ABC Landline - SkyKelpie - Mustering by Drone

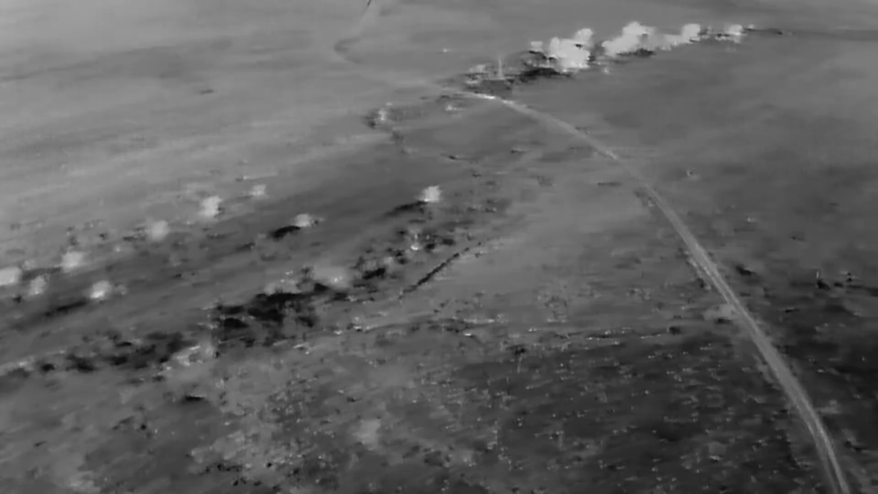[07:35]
a feat rarely attempted by producers on motorbikes or horseback due to the risk of navigating uneven terrain in the dark. We had a lot of success. We took it out at 5am, pitch black.
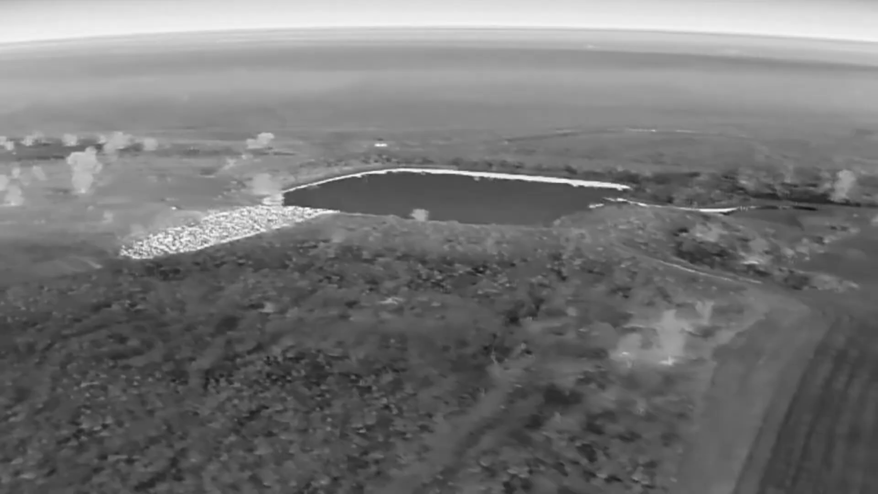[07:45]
Not only could you find the animals all a lot clearer, they really, like, glow with their heat signature, but their situational awareness is quite good as well.
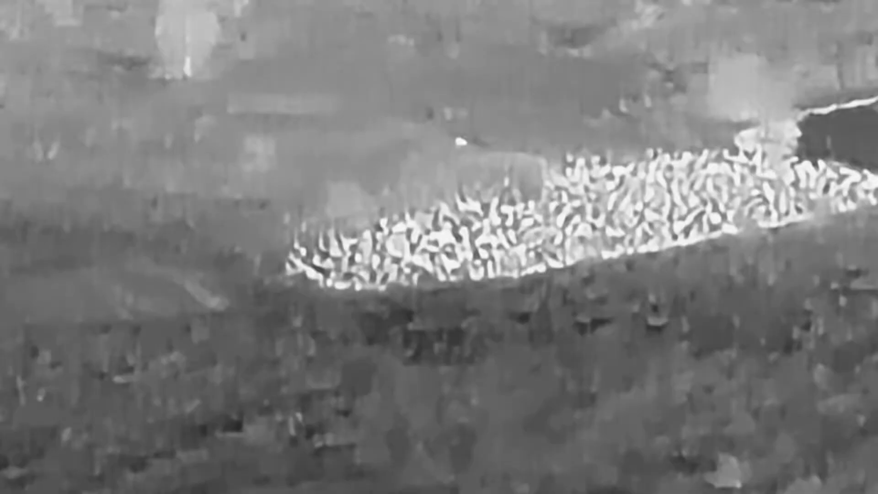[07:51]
So a lot of the livestock here and where I trialled are sanctuary herding animals,
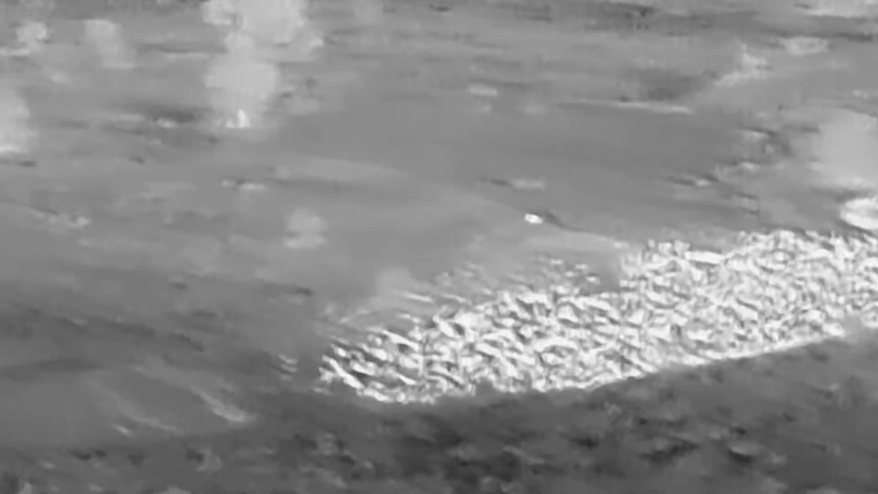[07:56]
so they go towards their watering point and they knew exactly where they were going.
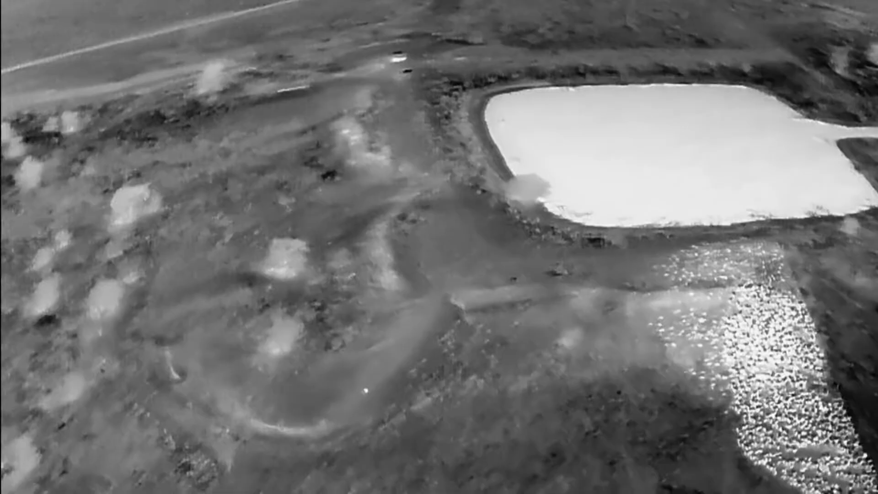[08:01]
So I had them all on the water at sunrise, ready to walk to the processing facility.
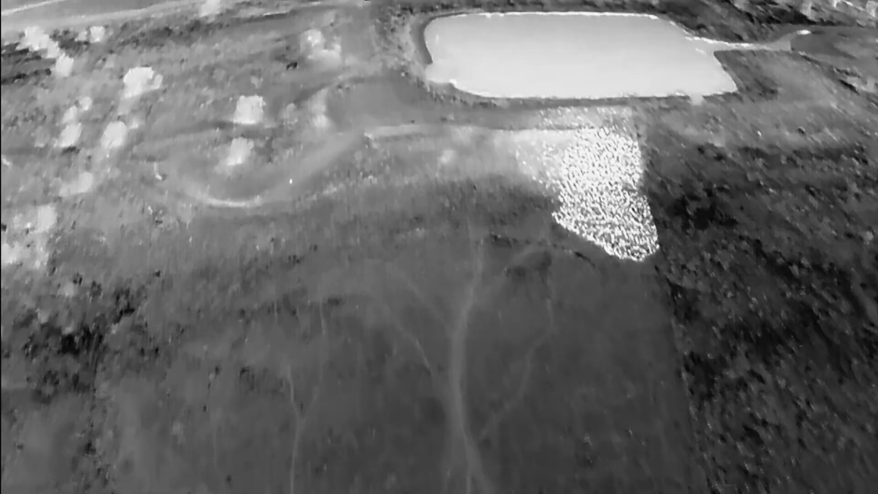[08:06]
So that'll reduce heat stress on the animals and a range of different things.
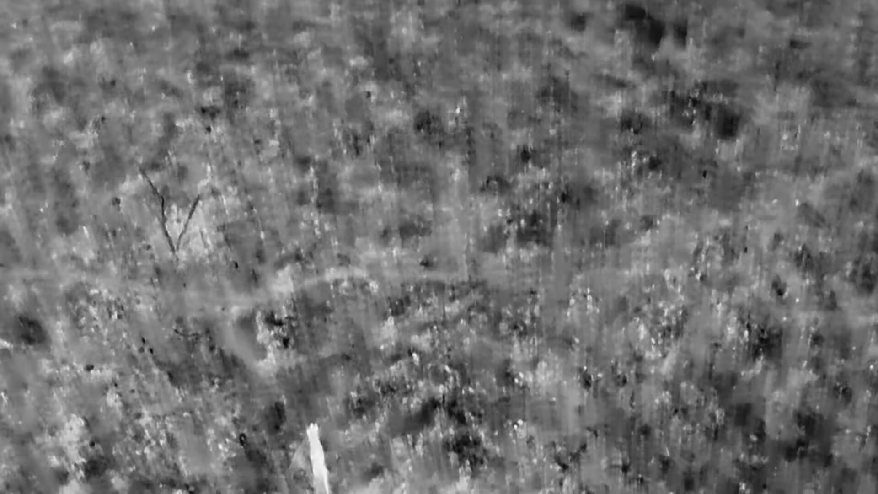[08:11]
It's also handy for chasing off night-time predators.
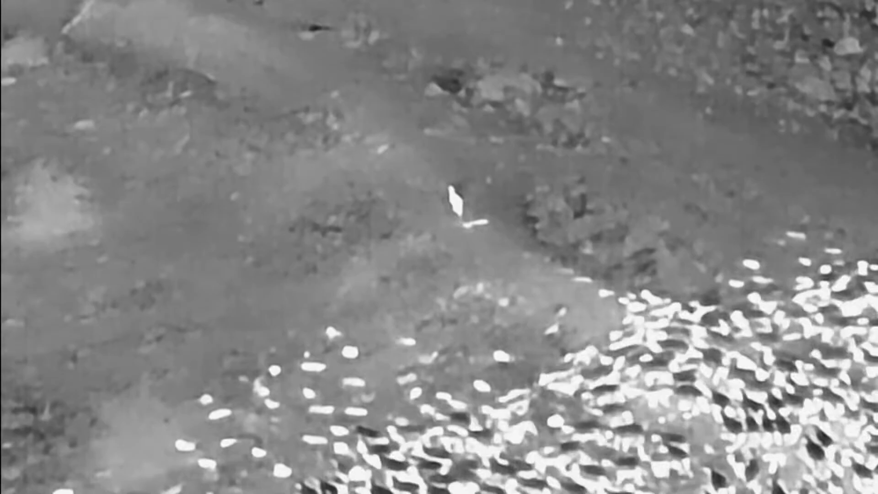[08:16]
Luke spotted this wild dog stalking a flock of lambs in the middle of the night. And there's the safety benefits.
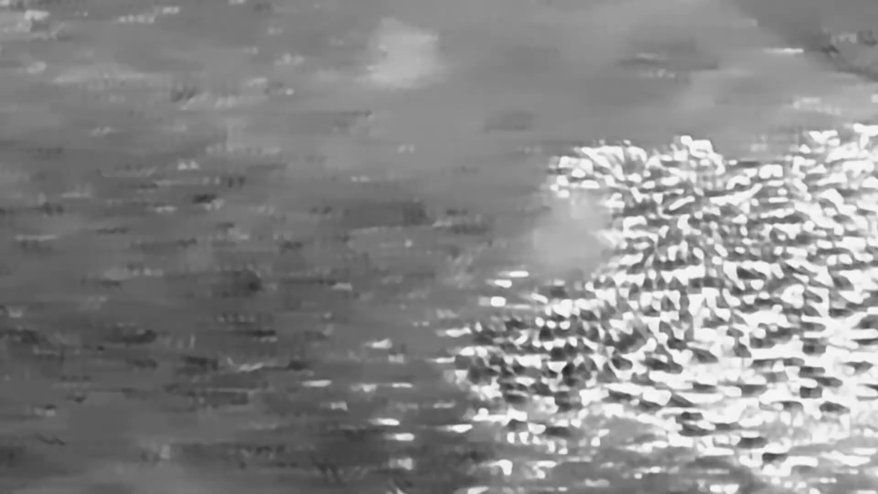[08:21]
Helicopter mustering is considered one of the nation's most dangerous professions.